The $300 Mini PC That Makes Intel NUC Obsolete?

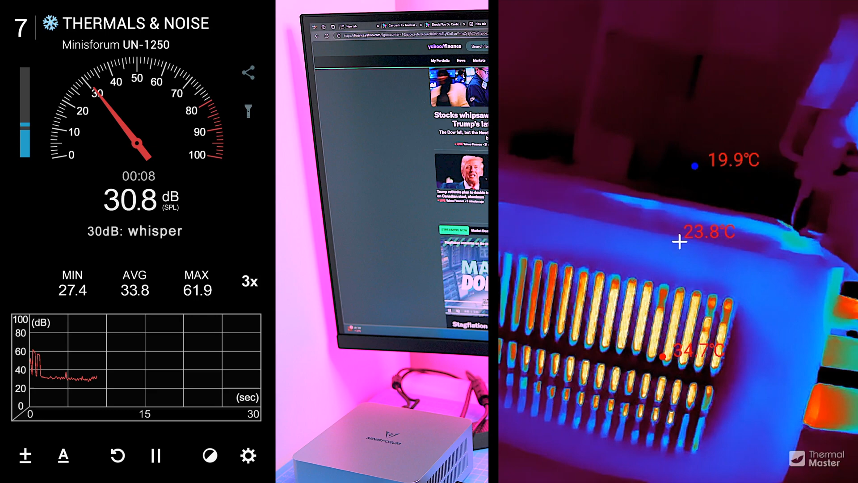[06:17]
On screen: spot 23.8°C
push it harder with gaming or video playback and the fan ramps up.
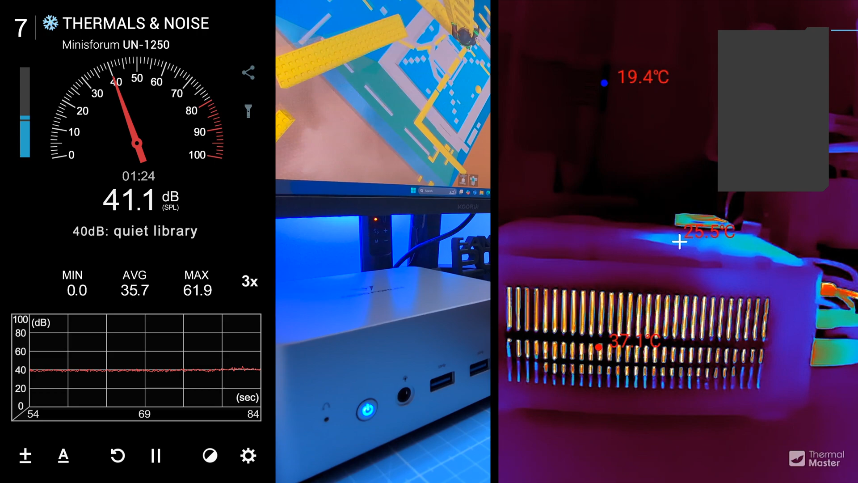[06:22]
it's not obnoxiously loud, but you'll definitely hear it on the load.
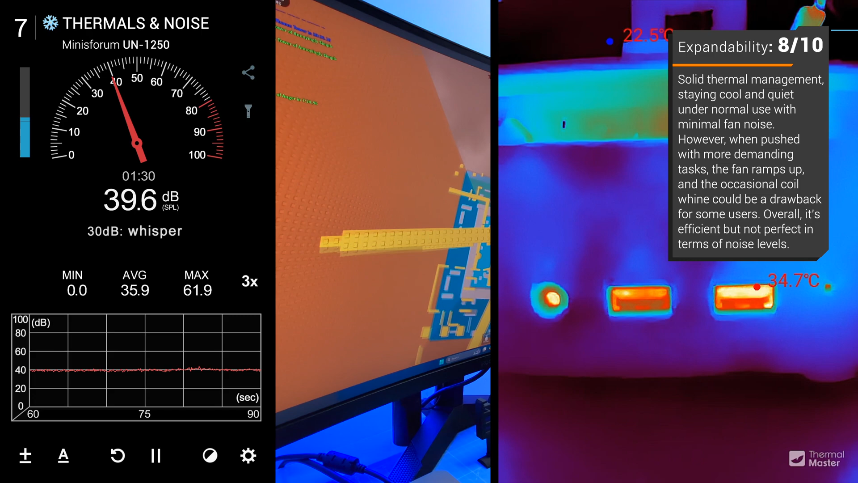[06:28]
you might also hear a high-pitched coil whine which could be an issue if you're sensitive to noise.